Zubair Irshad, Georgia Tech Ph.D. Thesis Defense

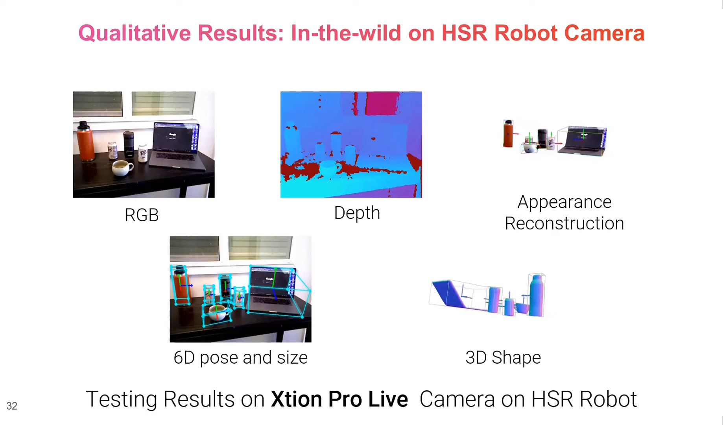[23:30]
which really shows that our method can work for in the wild captures of categorical objects. Here we show more qualitative results of multi-object shape and appearance reconstruction for real world novel object instances.
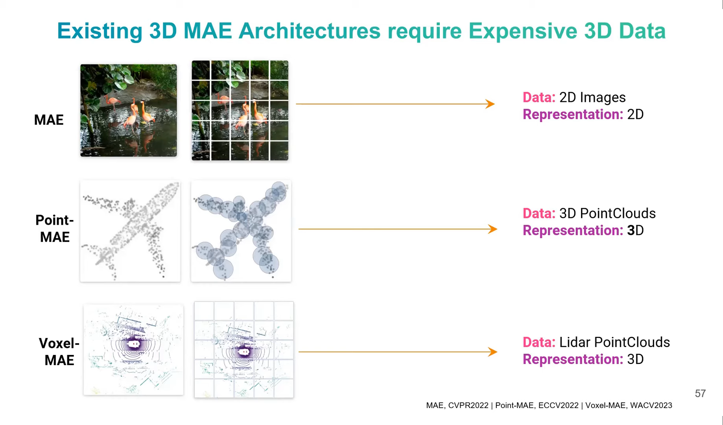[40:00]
For point MAE, which is another work, the data requires a 3D point cloud. The representation learned is also 3D, which makes sense. For voxel MAE, the data requires its LiDAR point clouds, and the representation learned is also 3D.